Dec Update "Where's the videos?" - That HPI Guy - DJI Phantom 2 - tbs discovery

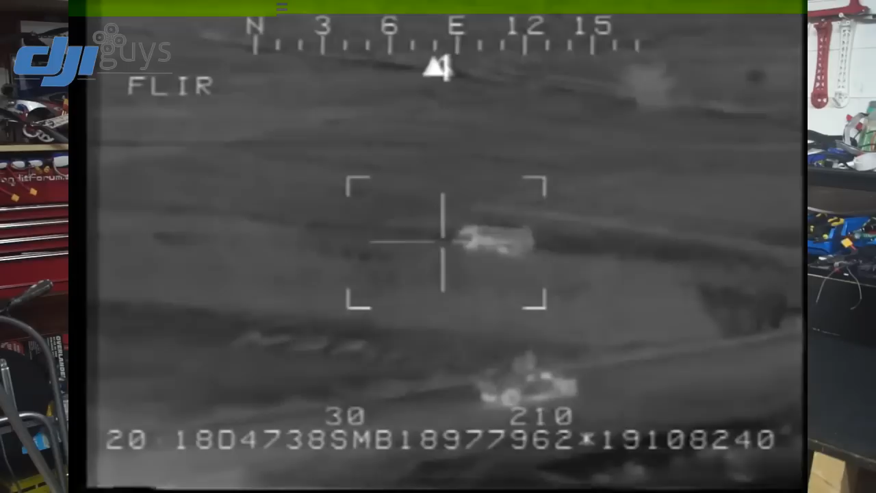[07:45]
helicopters where it picks up the heat signatures so you can fly around
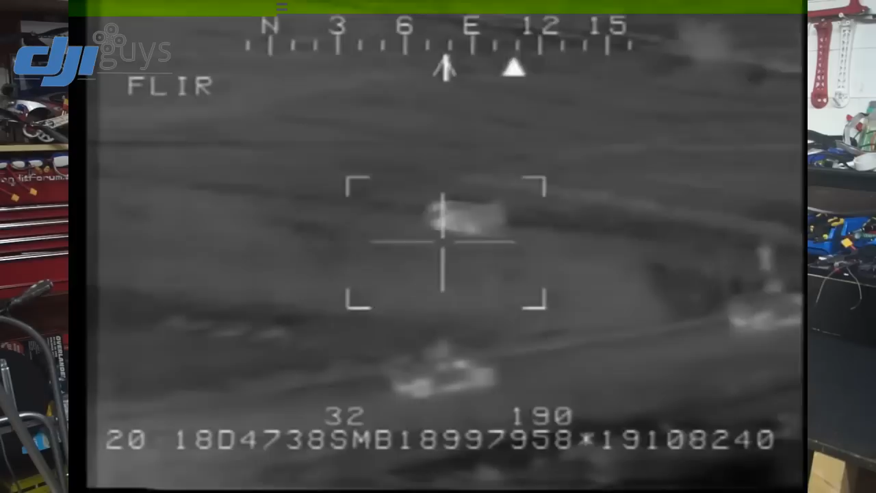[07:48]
and pick up the heat signatures of people or you know animals cars whatever you want whilst you're flying
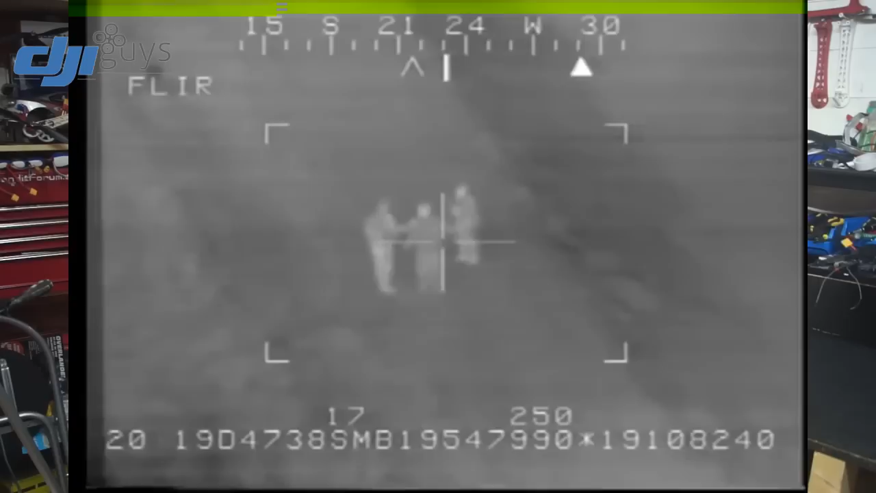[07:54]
around and now they've got one of those systems there I've had a little play around with it in the shop